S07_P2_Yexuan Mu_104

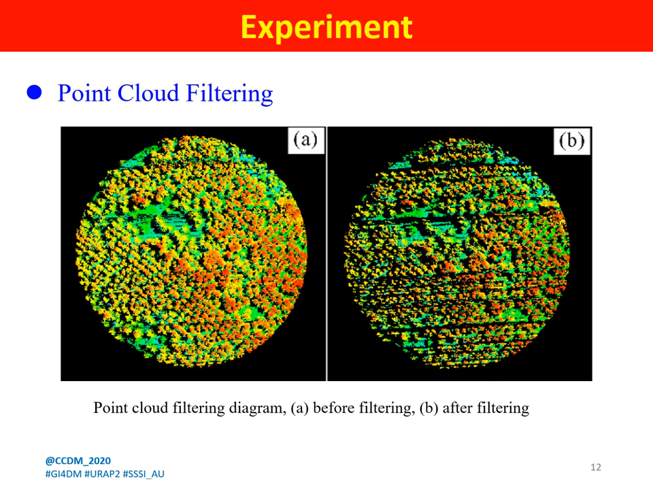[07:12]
A circle is drawn around a point to calculate the number of points for all sides of the circle. This paper adopts a semi-automatic pit removal method.
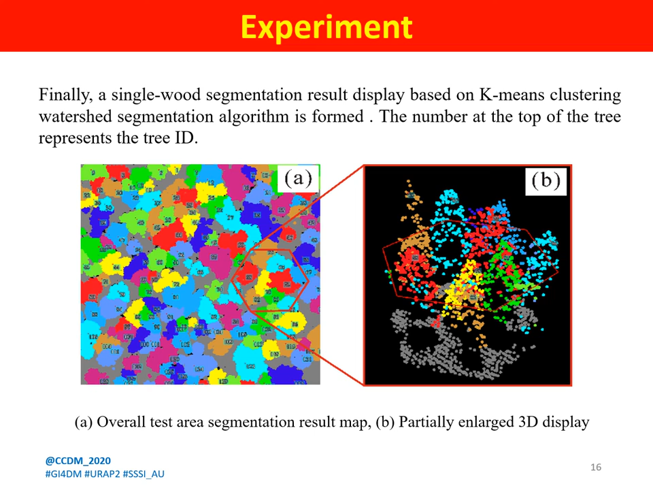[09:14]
Based on k-means clustering, the watershed segmentation algorithm is formed. The number at the top of the tree represents the tree ID.